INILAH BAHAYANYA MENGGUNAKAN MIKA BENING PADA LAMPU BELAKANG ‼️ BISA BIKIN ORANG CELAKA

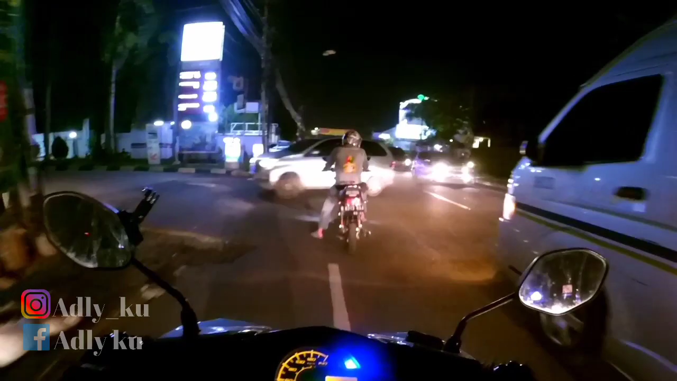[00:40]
Disini gue sedang melakukan perjalanan pola
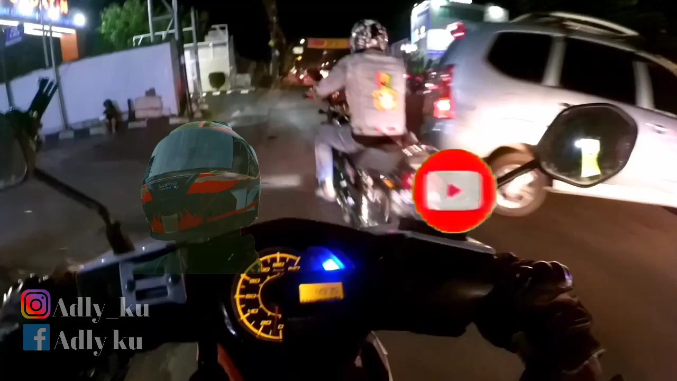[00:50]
Seperti biasa Setiap hari, setiap sore gue lakukan Selepas beraktivitas di Jakarta Gue pulang ke Bogor ya Wow, di depan gue ada motor Lampunya itu Mikanya bening ya Tapi Lampunya lampu biasa Jadi warnanya itu seperti lampu depan